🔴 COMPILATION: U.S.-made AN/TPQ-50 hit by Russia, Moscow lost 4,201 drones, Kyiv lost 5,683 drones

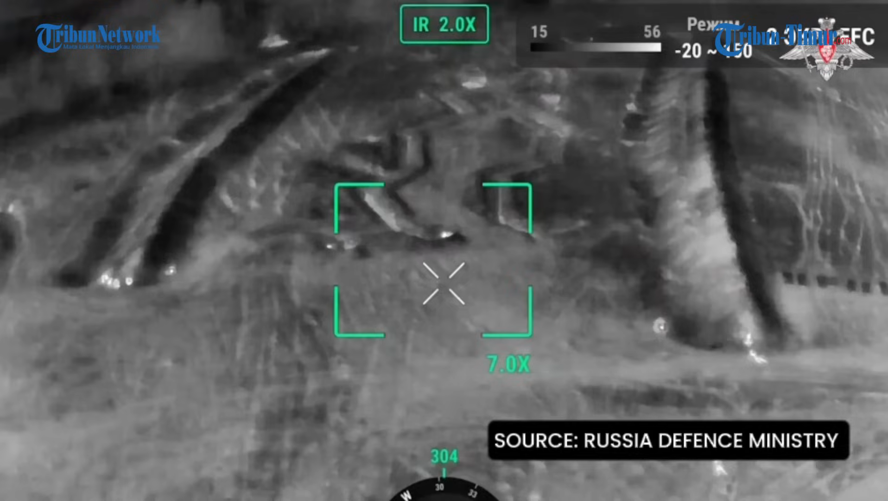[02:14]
improve the combat skills at one of the firing ranges in the rear area of the special military operation. Specialists with extensive combat experience conduct firearms
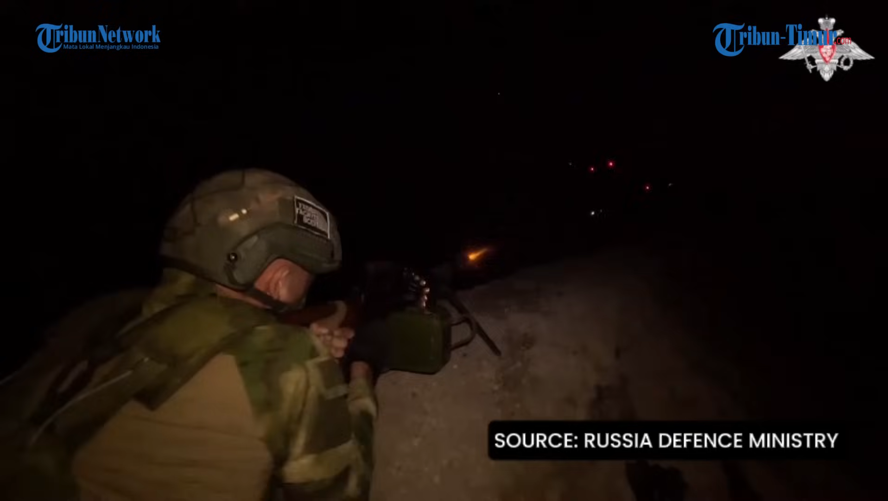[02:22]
exercises to practice skills in night assaults on enemy positions. Particular attention is paid to the cooperation of personnel
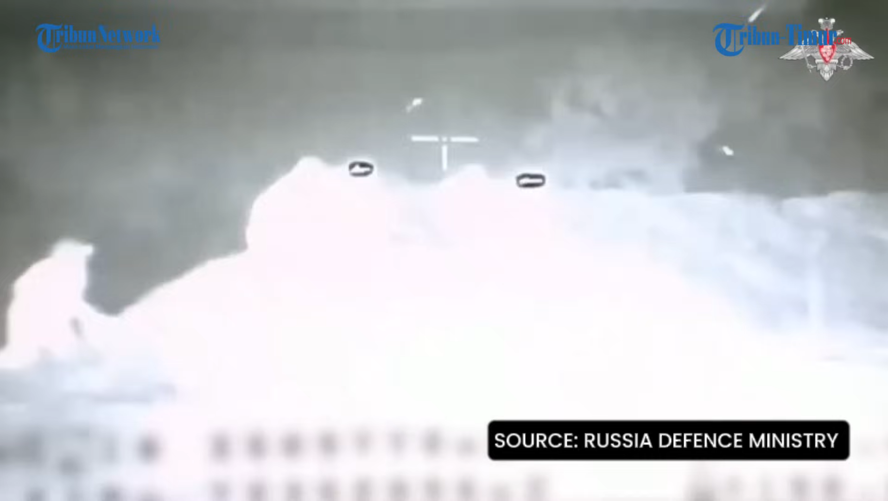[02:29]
and the correct and effective use of special thermal imaging and night vision
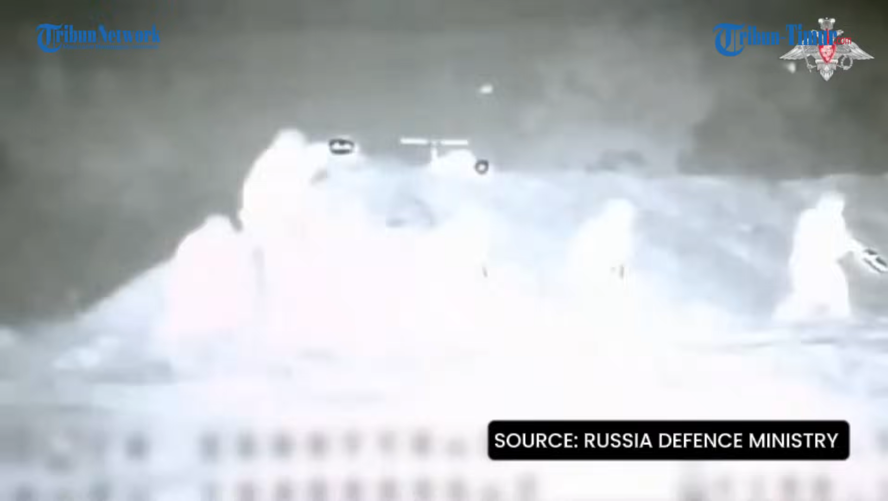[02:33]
devices when practicing assaults and mopping up operations at night. Paratroopers move in small groups under cover of cored large caliber machine guns and Plamya AGS-17 automatic grenade launchers.